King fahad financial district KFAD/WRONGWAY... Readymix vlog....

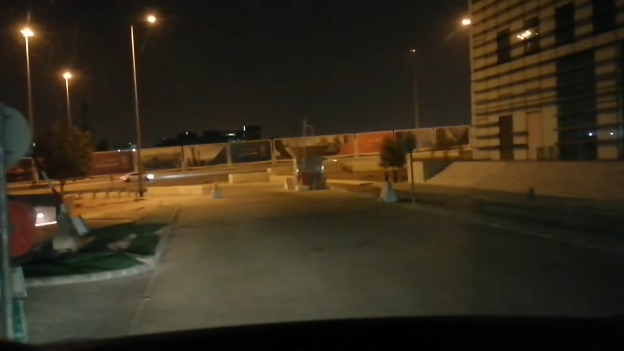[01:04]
Ay, doon palang labasan. Atras tayo.
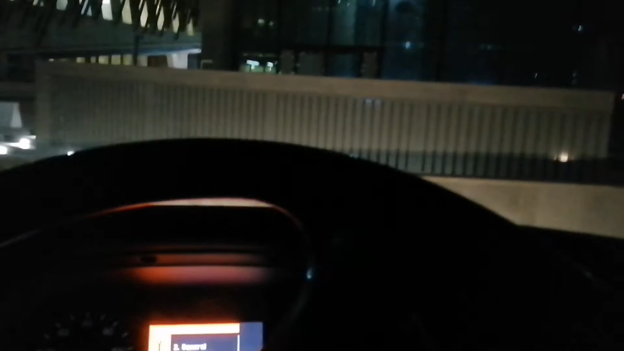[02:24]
Dito sikip, masikip, masikip. Yun, nakukuha rin. Pauwi na.
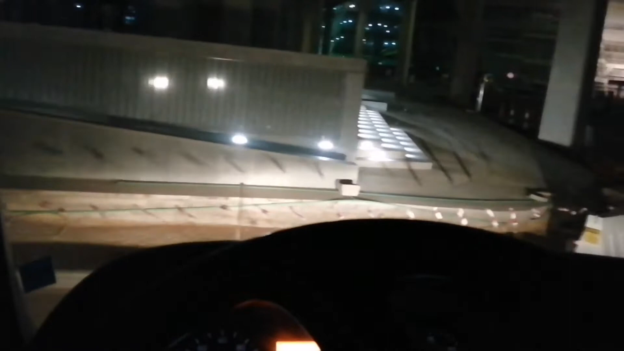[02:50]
Pauwi na po tayo.
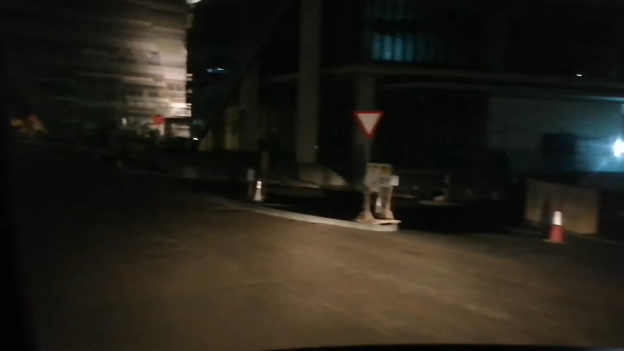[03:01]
Mga building. Dahil po mga building yan.
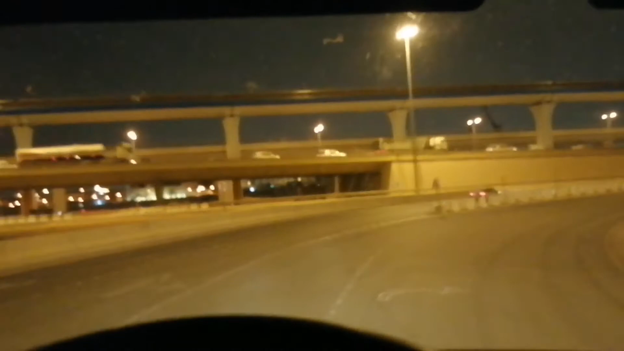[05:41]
Lubos na po tayo dito sa may exit 4.
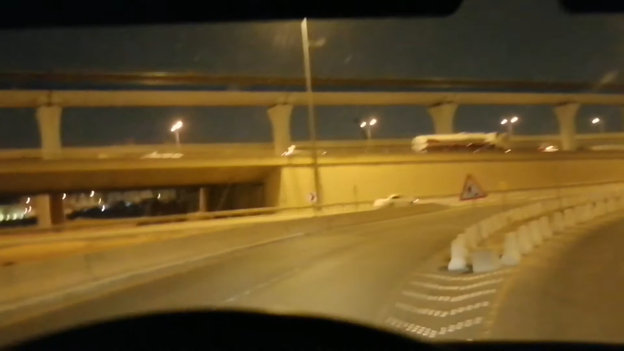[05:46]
Hindi po siya traffic, kaya ayos po.